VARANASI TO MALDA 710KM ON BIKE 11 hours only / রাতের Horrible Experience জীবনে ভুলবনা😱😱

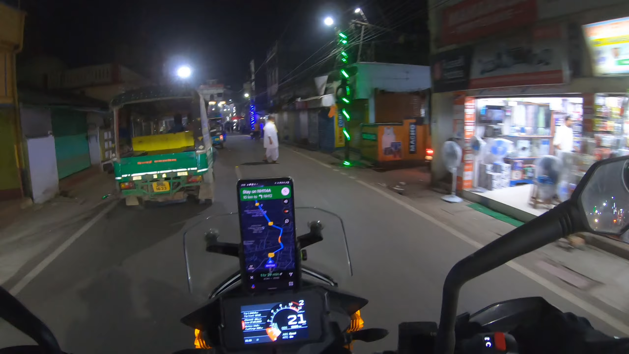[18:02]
ফাইনালি ওই খারাপ রাস্তাটা কাটার পর এখন রয়েছি পাকুর শহরের ভেতর।
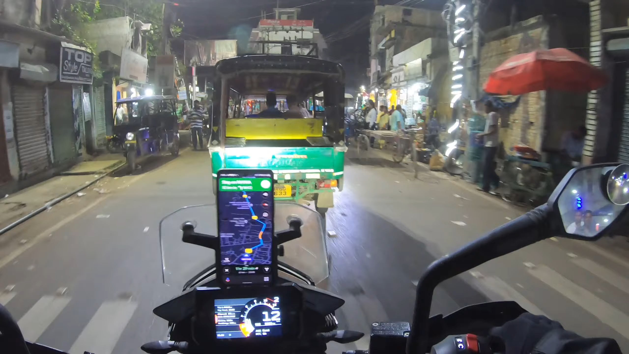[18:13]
এখান থেকে 14 কিলোমিটার আমাদের ন্যাশনাল হাইওয়ে। বাপরে, তারপর বাবা শান্তি।